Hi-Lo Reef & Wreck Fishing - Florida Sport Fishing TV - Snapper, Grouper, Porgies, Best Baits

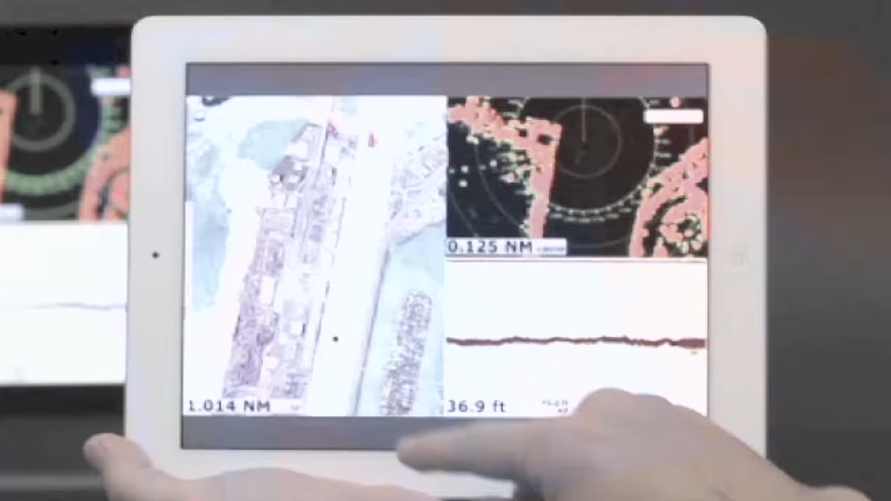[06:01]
The world's first multi-touch MMD char blotter.
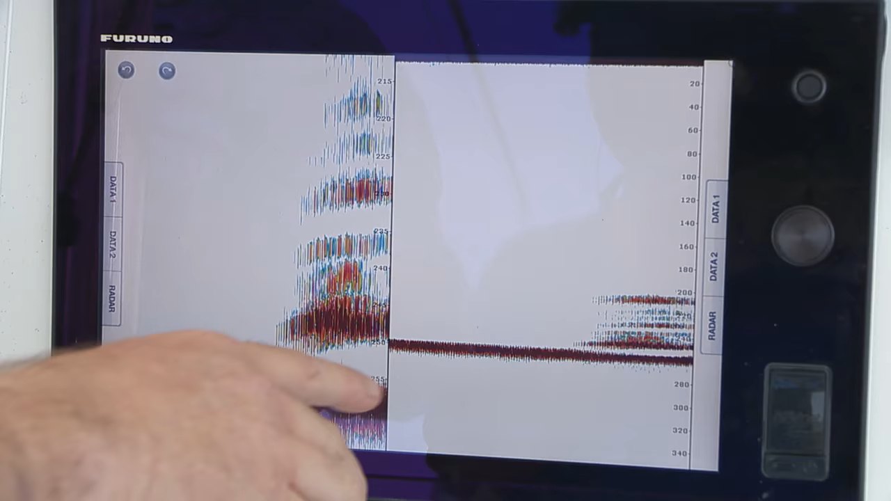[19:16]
You'll notice here on this Furuno TZ Touch, I've got the bottom zoomed up on the left side of my monitor here on the left side of my display just to get a little bit of a better picture as to what's happening down there. And really what you're looking at here is this is the actual wreck right here on the bottom.
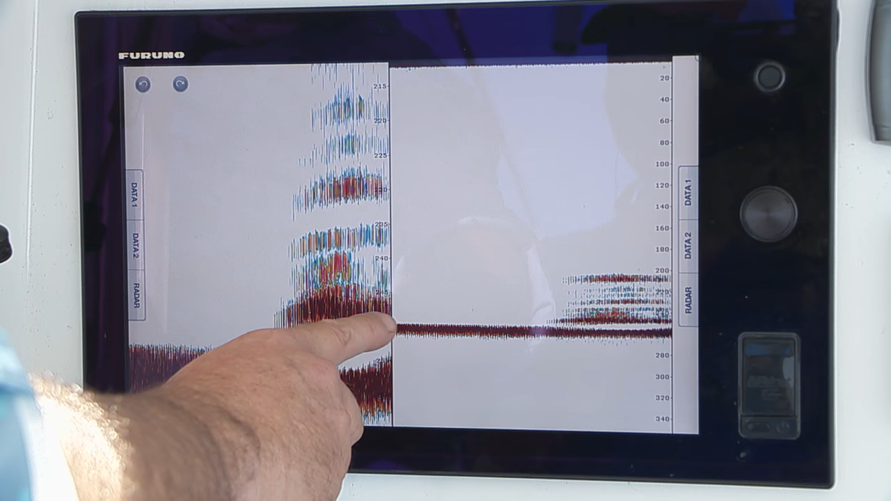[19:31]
A little bit of relief, which is part of the wreck that's coming up off the top.
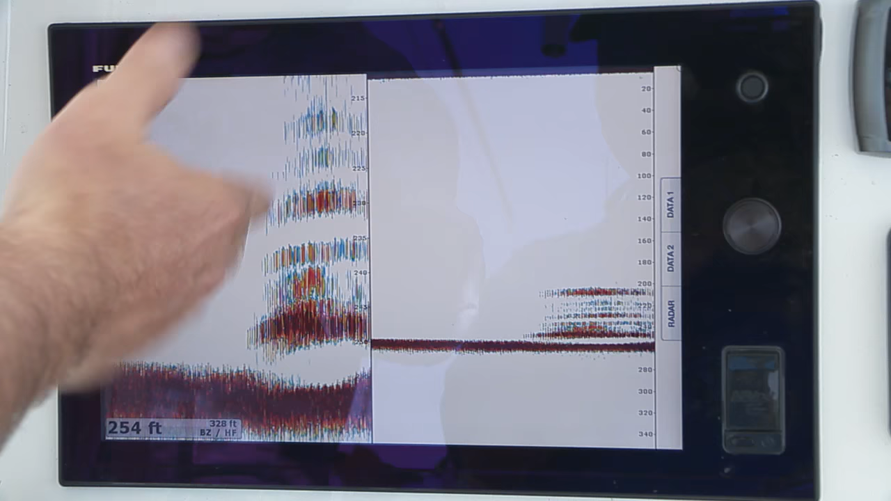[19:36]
On screen: depth 254 ft
And I don't see too much around it right now. You know, all of these readings would appear to be fish.
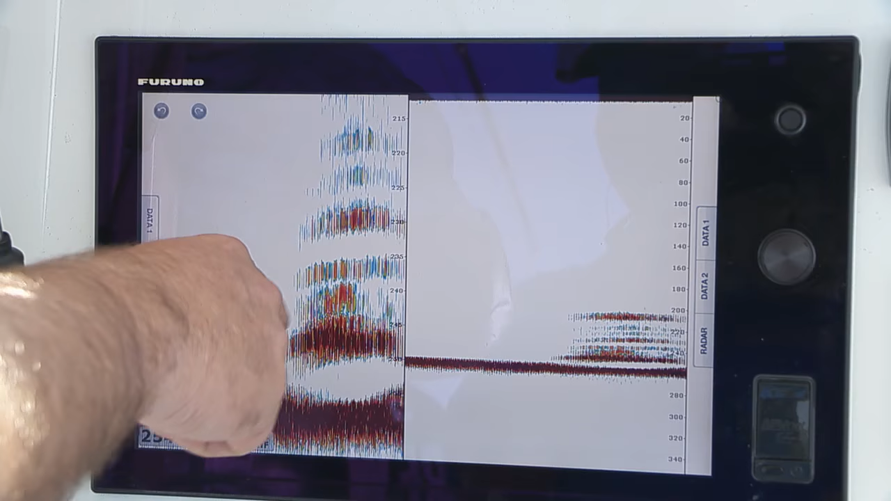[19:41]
This is actually all part of that structure. Okay. You can clearly see from those vertical lines.
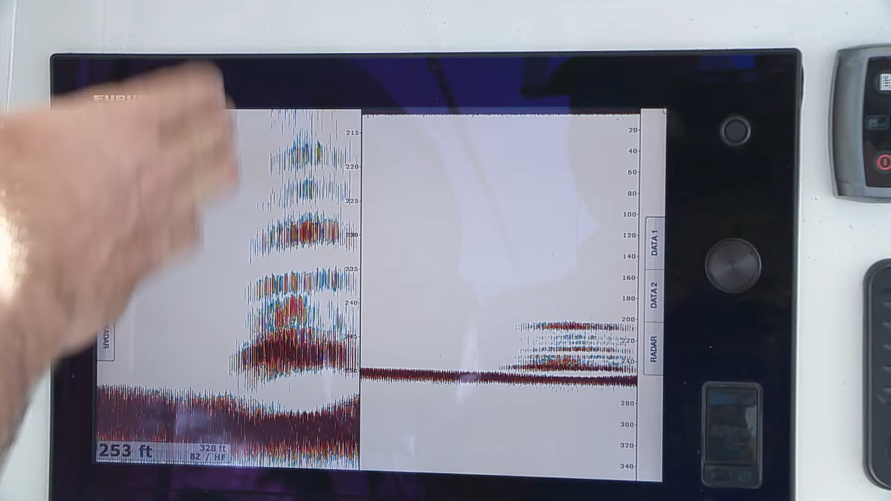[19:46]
On screen: depth 253 ft
That's all part of that structure right now. Just a little piece of that wreck sticking off the side.